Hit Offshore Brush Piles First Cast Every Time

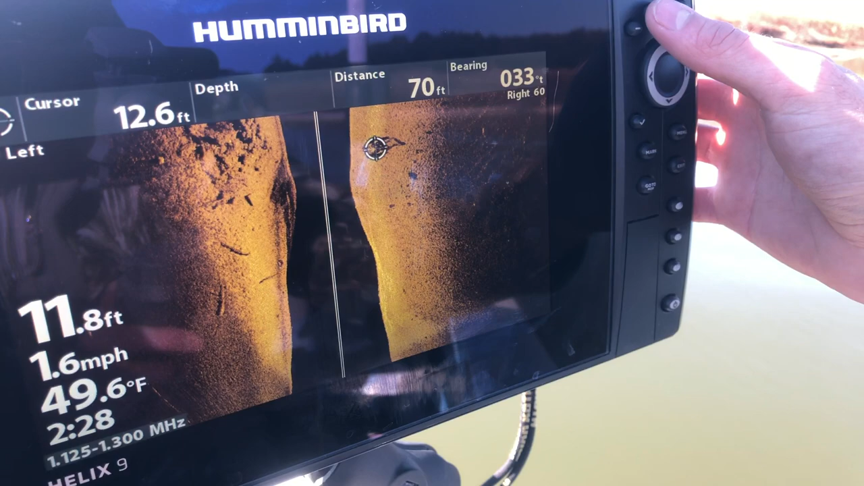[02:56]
On screen: depth 11.8 ft, water 49.6°F, speed 1.6 mph
Take a screenshot of this so you guys can look at it.
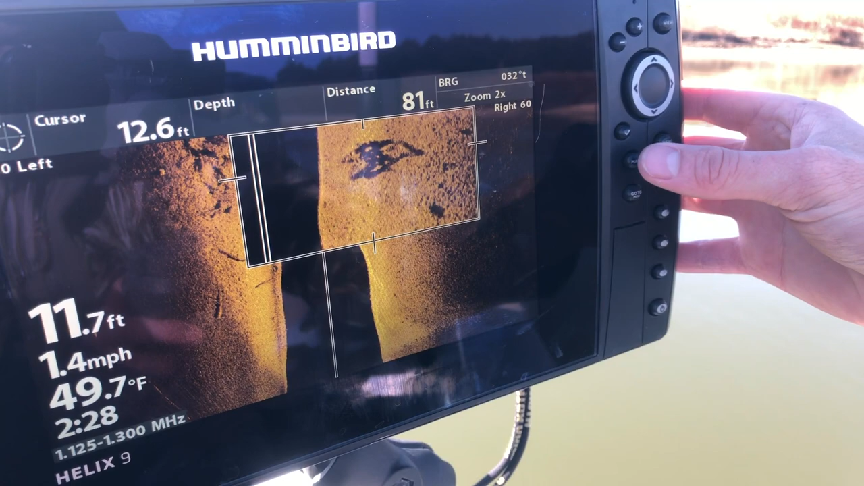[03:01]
On screen: depth 11.7 ft, water 49.7°F, speed 1.4 mph
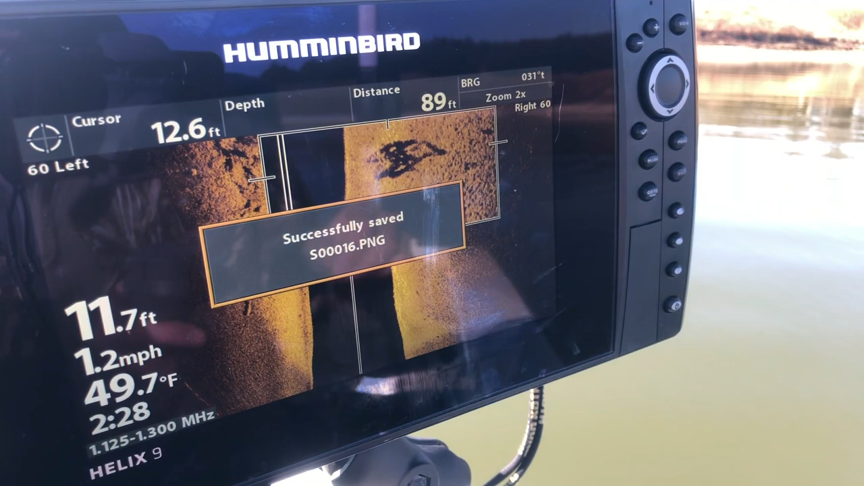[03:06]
On screen: water 49.7°F, speed 1.2 mph
Okay, so let's turn the boat around, line up on this thing, and see if we can hit it first cast. All right, guys, this is that Georgia cube that we are hitting. If you don't know what a Georgia cube is, basically it's a man-made piece of structure that's meant for for attracting fish. Basically, it's a big PVC cube that's got a bunch of corrugated drain tubes attached to it. They basically fill it with sand and drop it to the bottom. That's what this is. And if you look in the shadows, you can kind of see an outline of the actual PVC structure,
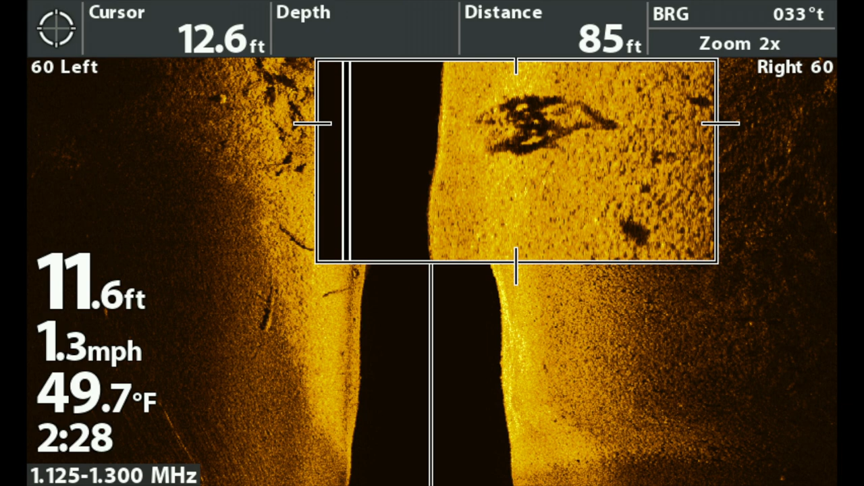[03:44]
On screen: depth 11.6 ft, water 49.7°F, speed 1.3 mph
as well as all of that drain tubing that's kind of intermittently within the actual structure itself. And actually, if you look right here, you will actually see a fish. So the little thin blue circle is the actual fish itself, and then the green circle is the shadow for the fish.
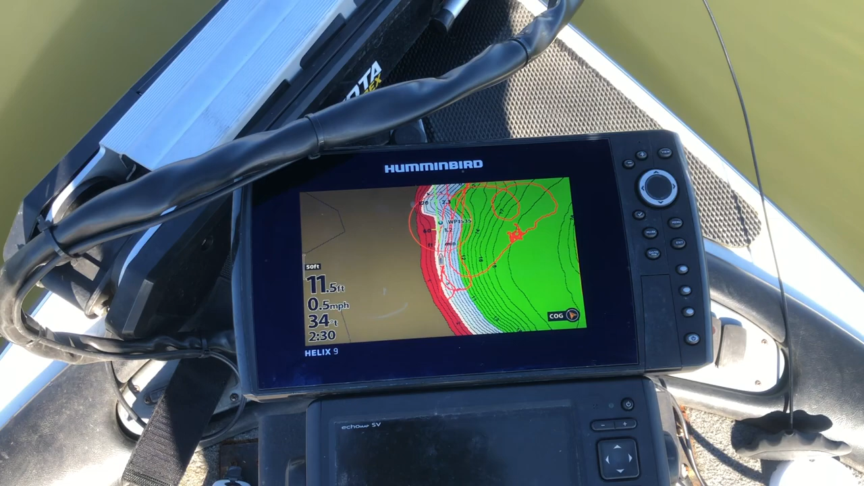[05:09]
On screen: speed 0.5 mph
That puts us, keeps us right at this spot. And that means that, so we're 60 feet from the Georgia, cube. We've got our point that we're aiming at on the bank.
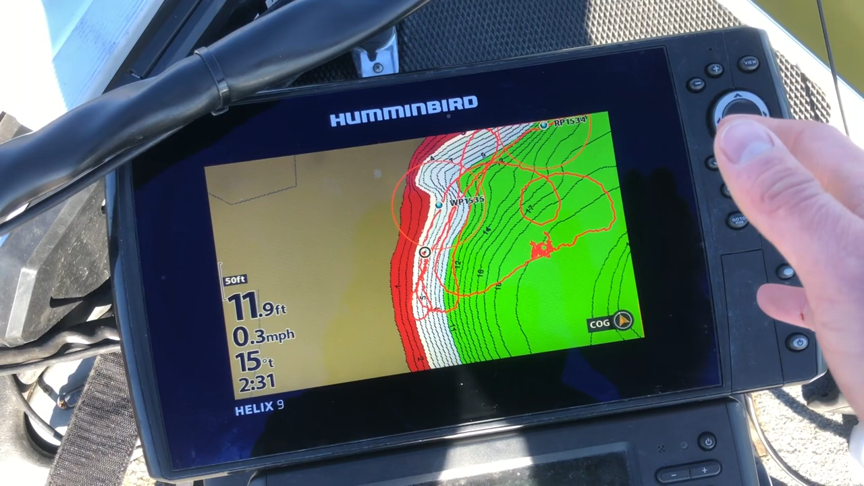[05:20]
On screen: depth 11.9 ft, speed 0.3 mph
So we're going to make a cast at that one tree that I just showed you.
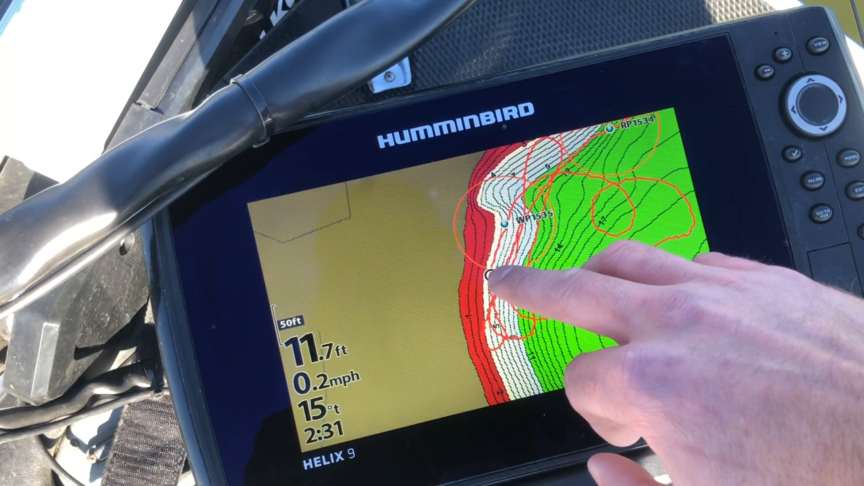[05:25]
On screen: depth 11.7 ft, speed 0.2 mph
And since everything is in line, that Georgia cube is exactly 60 feet towards that tree from where the boat is right now.
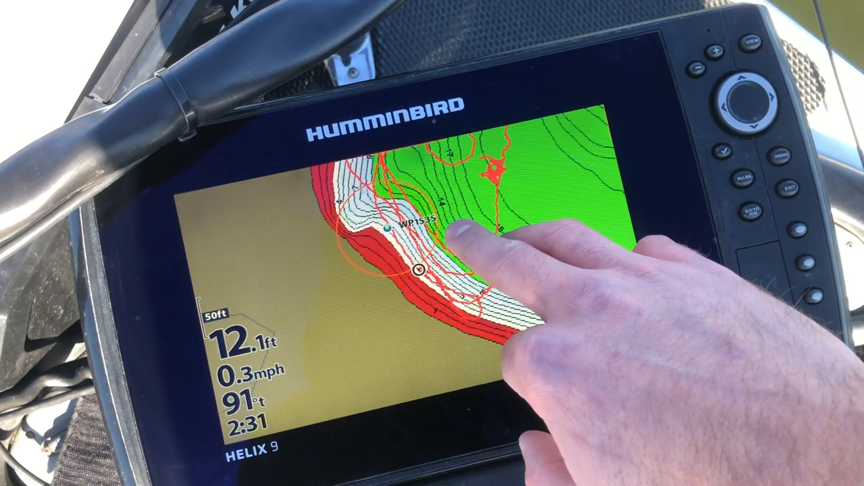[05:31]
On screen: depth 12.1 ft, speed 0.3 mph
So all we got to do is make a cast right at it, and we should hit it.
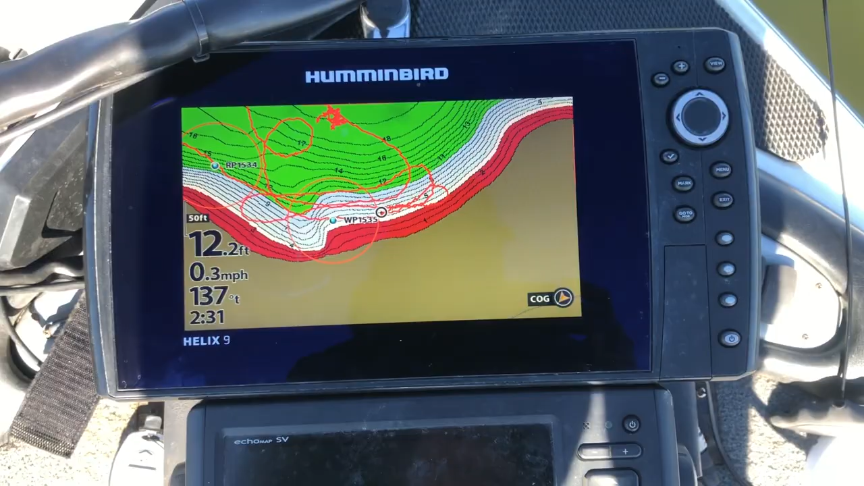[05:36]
On screen: depth 12.2 ft, speed 0.3 mph
Okay, guys, switching to the GoPro here. As you can see, we are exactly 60 feet away.
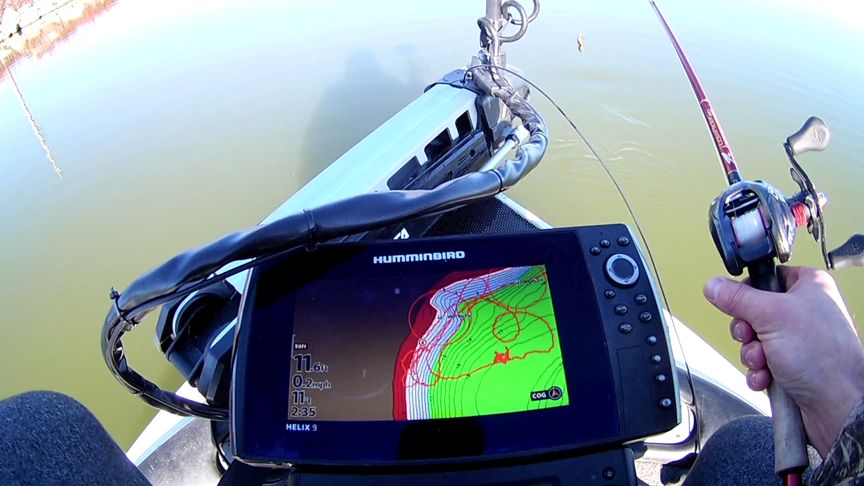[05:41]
I just hit spot lock, so it's kind of turning around, but we've got our line up straight at that tree right in front of us.